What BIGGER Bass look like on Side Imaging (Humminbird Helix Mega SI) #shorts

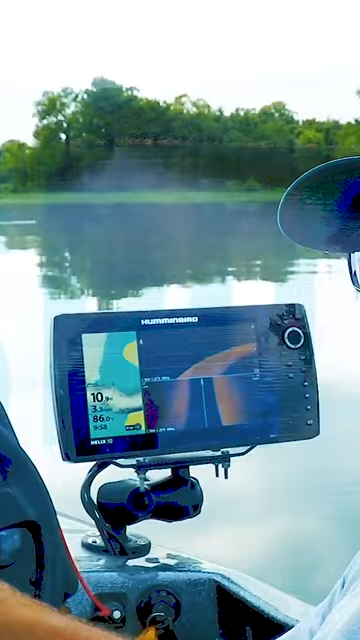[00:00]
So on this spot, we're gonna drive her off this point. On the top, it's about 18 foot. And at the deepest spot, we're in 10 right now. We're gonna drive off and see if we see anything on the drop.